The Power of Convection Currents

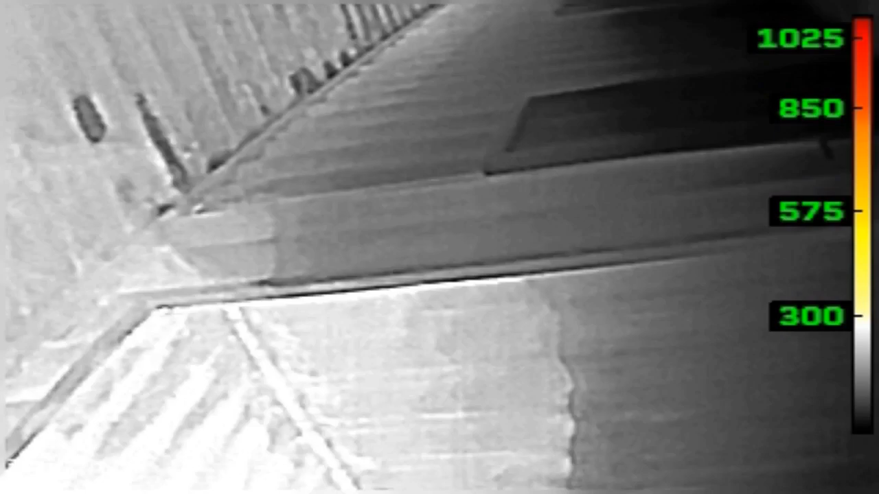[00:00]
We should be able to identify convection currents that show up gray and white, and those are important,
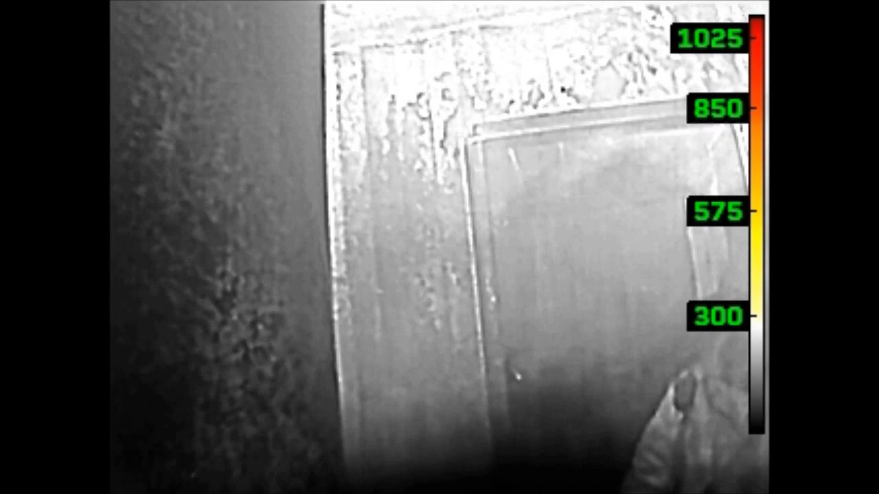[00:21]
If your firefighters don't recognize it, start there.
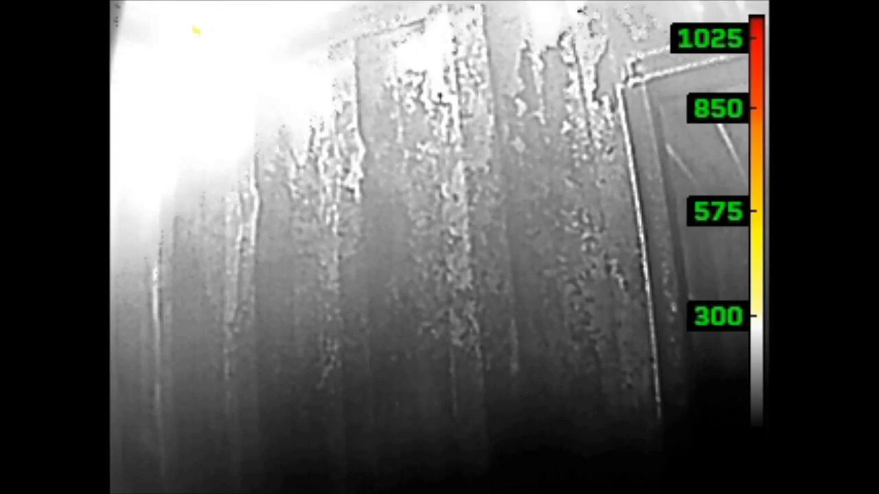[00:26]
Anything moving fast, white, hot, is hot. That's convection currents. You don't care about what color it is, just know it's hot.
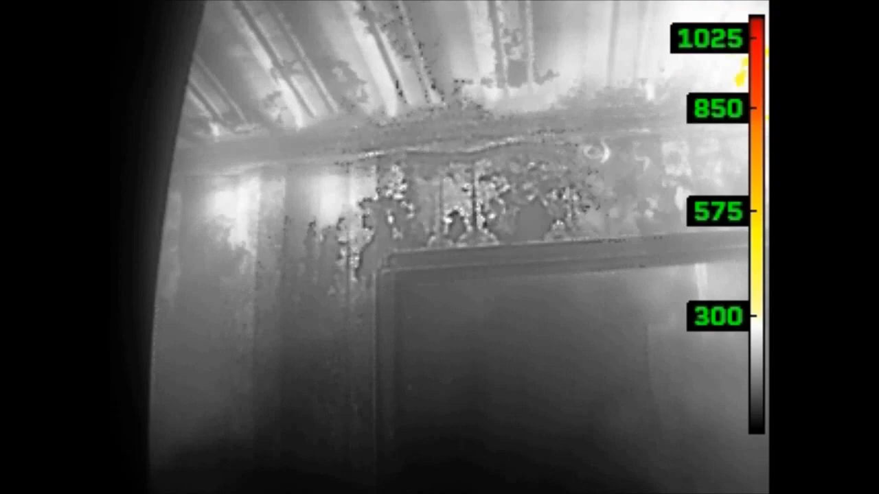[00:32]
But when does your camera show colorization and why?
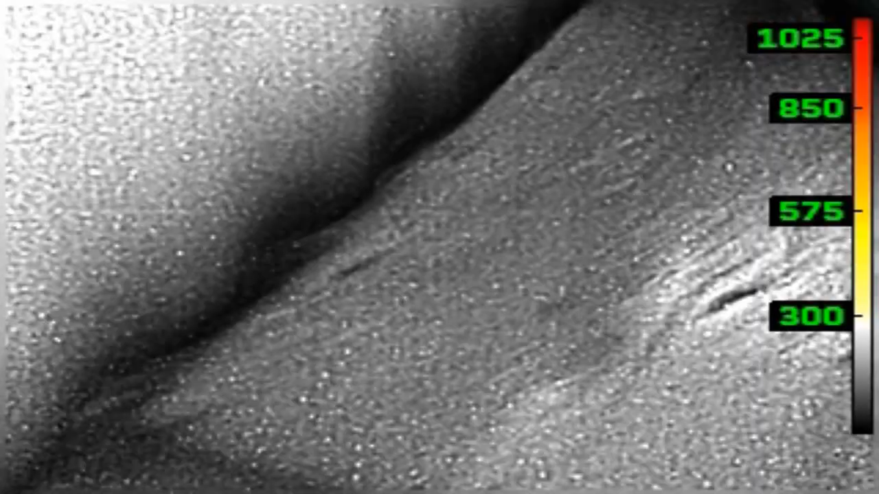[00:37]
The manufacturer gets to choose when they show color at what temperature.
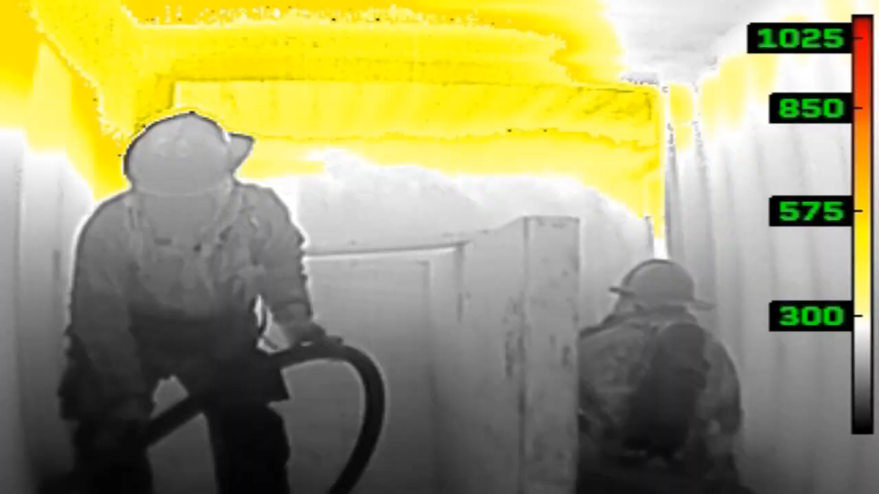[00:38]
In this model, it starts at 302 degrees Fahrenheit.
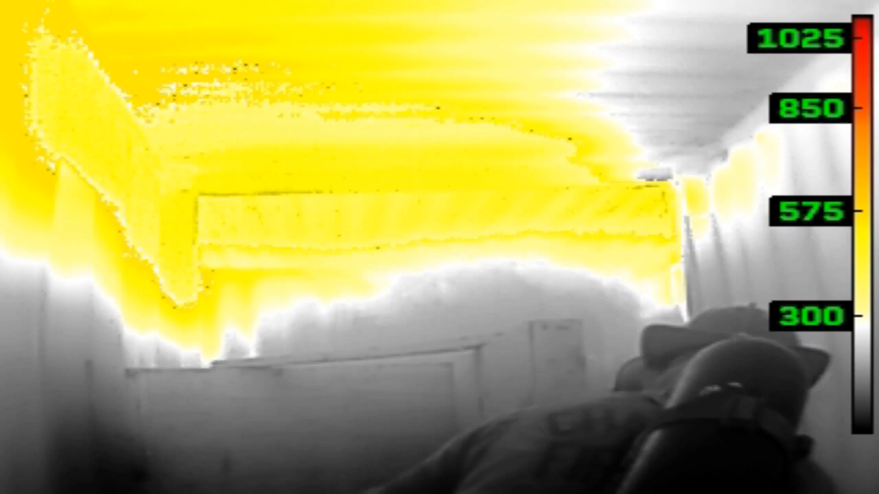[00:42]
That's a good number because we're starting to get above the range of where people and things can survive.
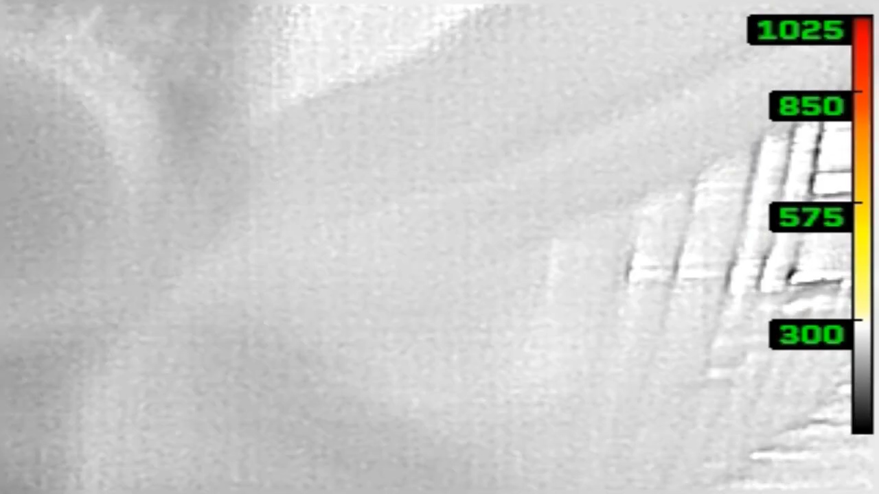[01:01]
Plus, if I look up and I have a 300 degree apparent ceiling temperature,
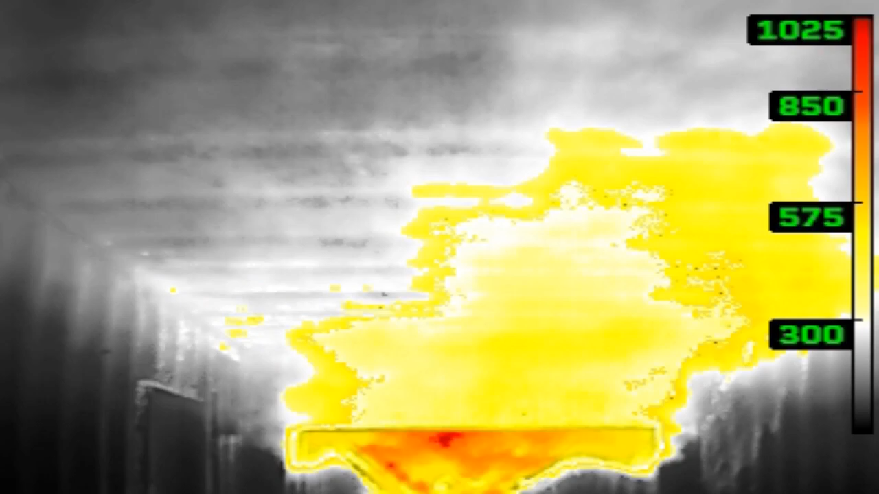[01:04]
and I've got 100 plus down here apparent temperatures, I could have survivable space. That's a good thing.
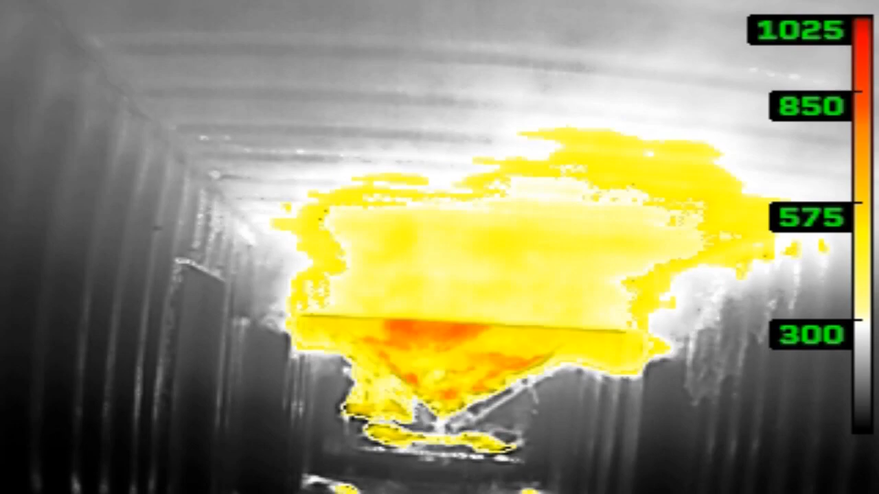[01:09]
If I look up and I see 500 plus degrees, I don't need to leave that alone.
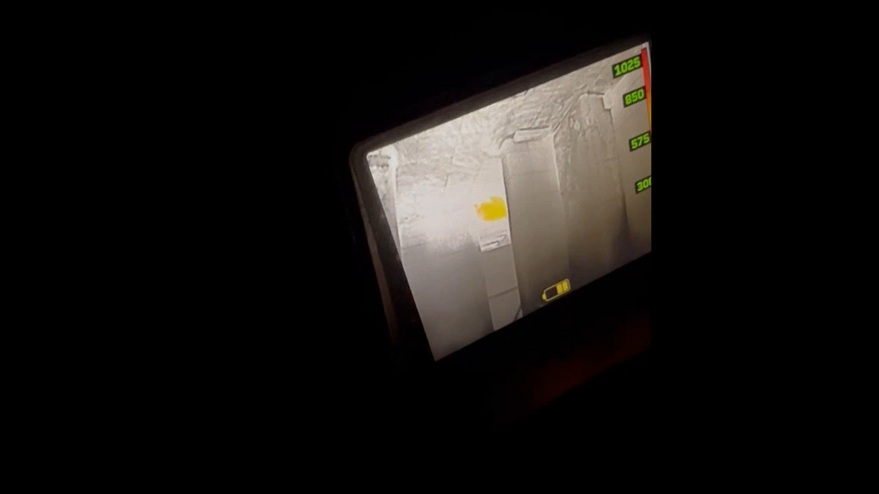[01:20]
So we talk about reading the heat. I want to be able to read that value that's in front of me and say,
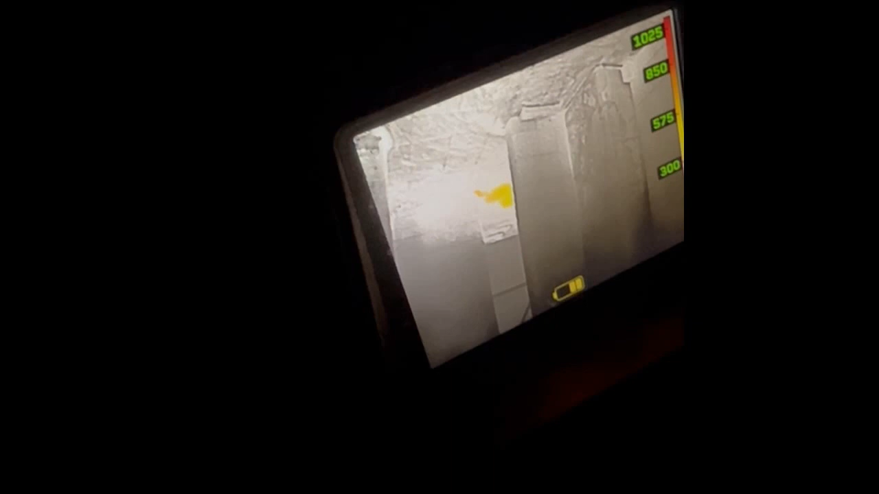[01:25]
wow, that white moving stuff is called convection currents. The colorization gives me an idea how hot those surfaces are.
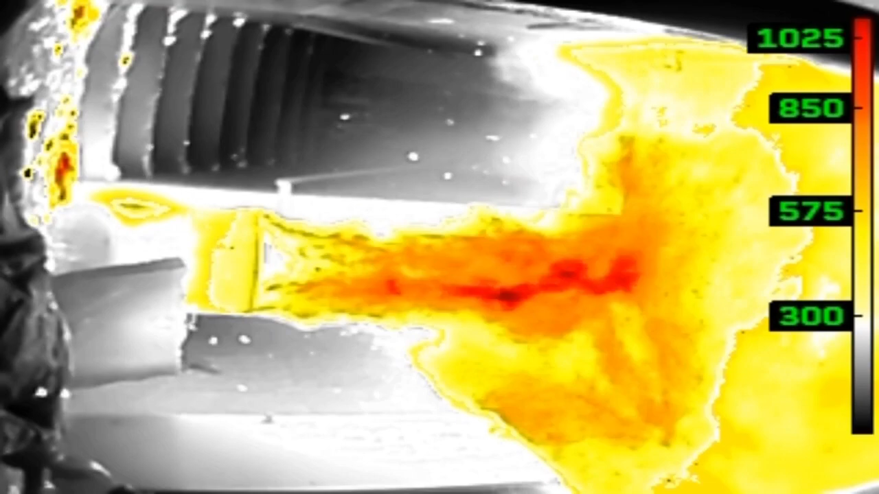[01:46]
Is it a child's bedroom with two cribs in it? All of that's important. And how clear I can see that depends on a couple of different things.
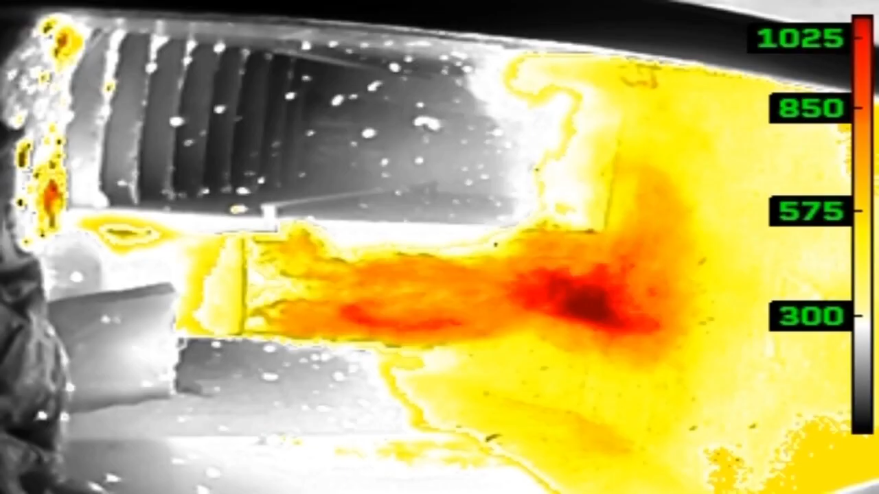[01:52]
Does your camera have a very good thermal sensitivity rating?
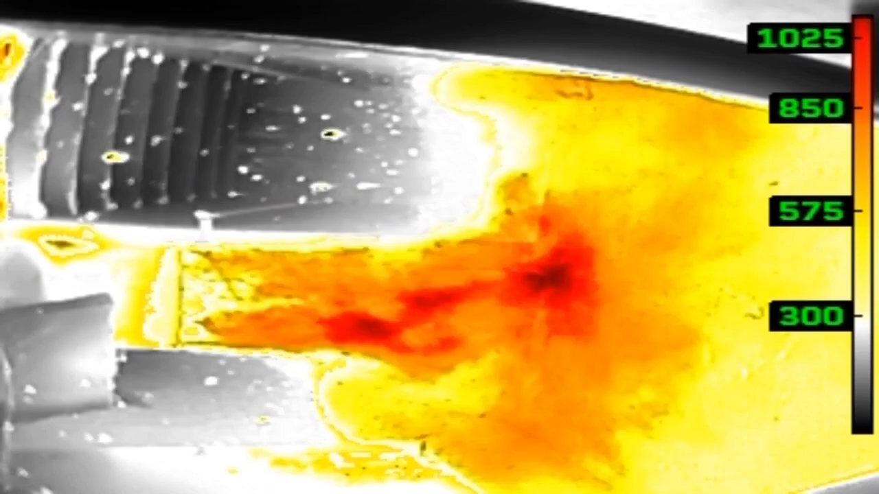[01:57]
So the lower that number in units millikelvin, the better you can see. That's important.
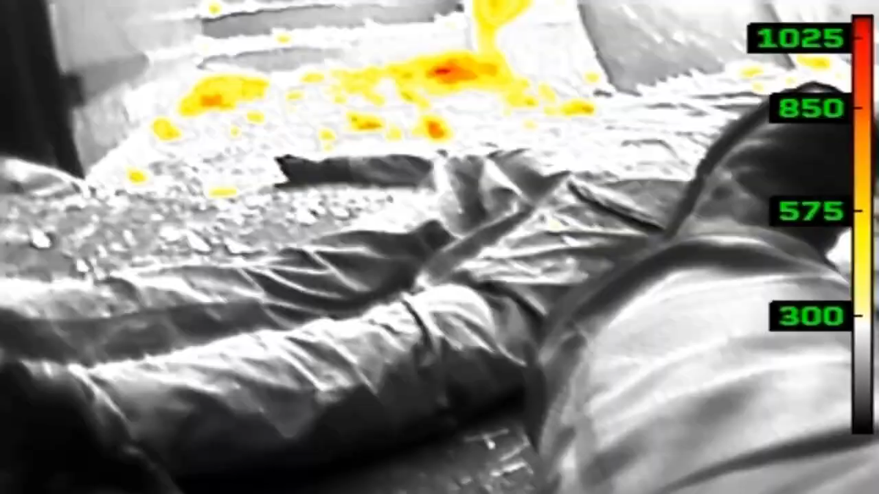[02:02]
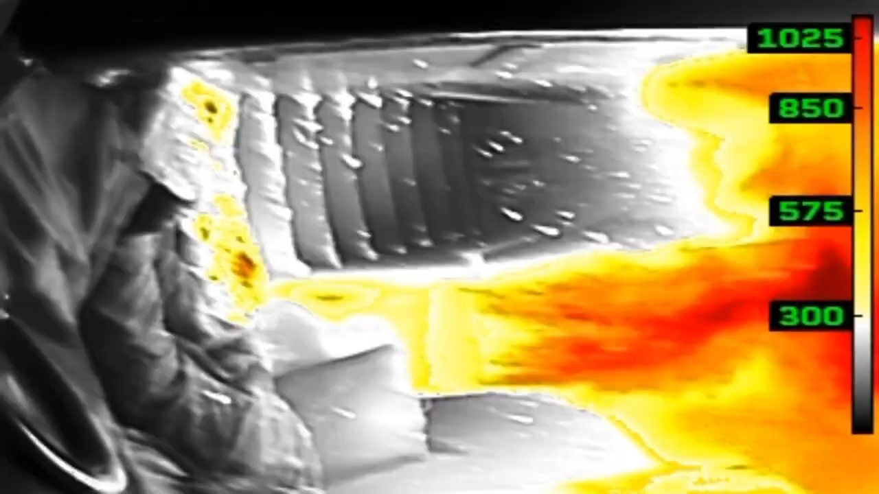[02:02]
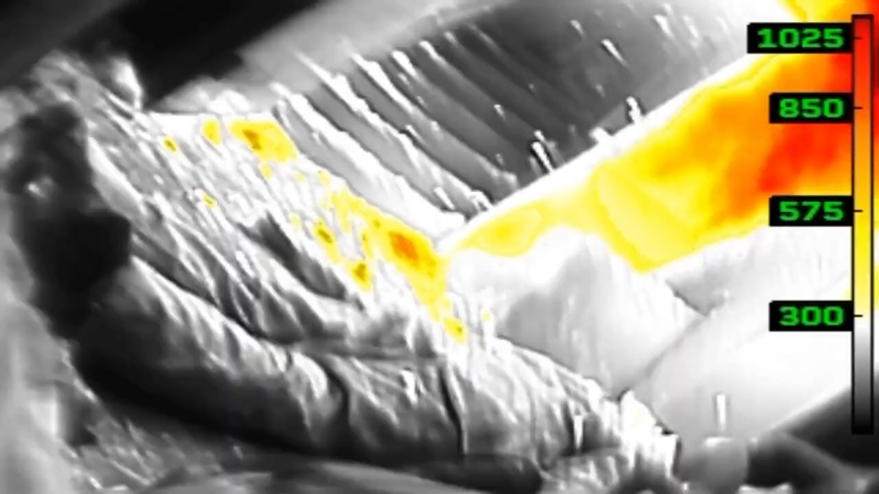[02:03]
Does it have a high resolution?
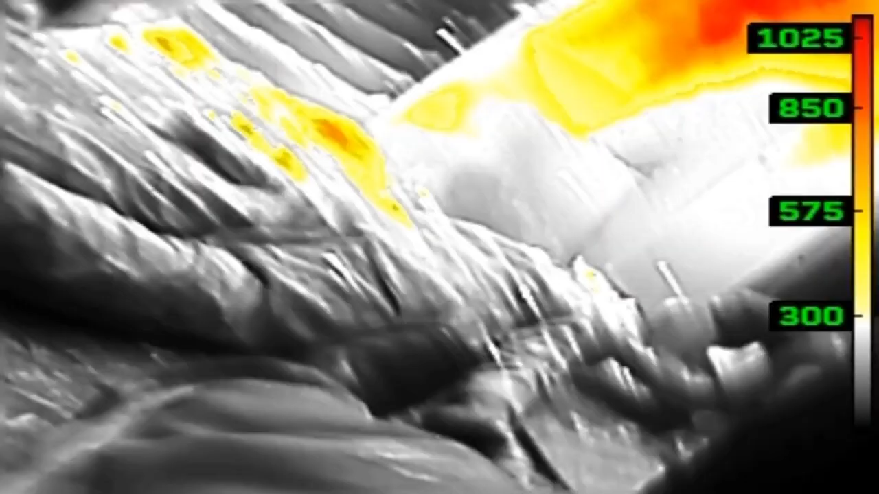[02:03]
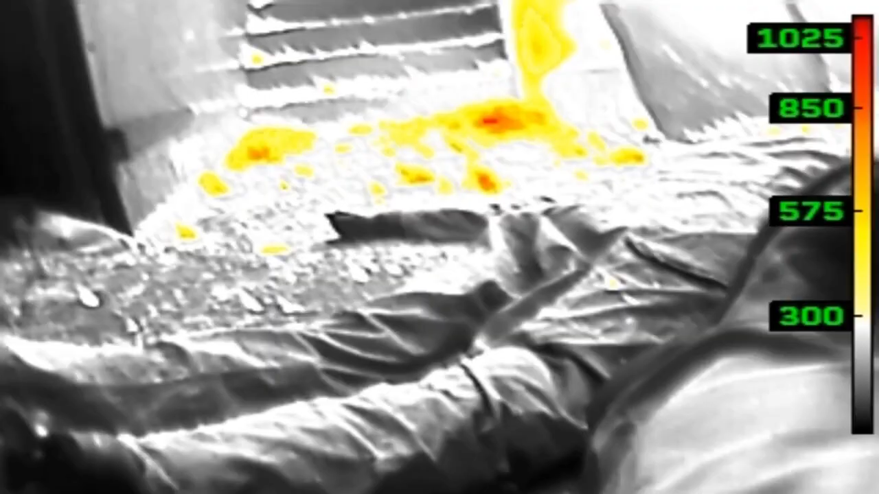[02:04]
NFPA recommends that all thermal imaging cameras have at least 320 by 240 resolution or 76,800 pixels.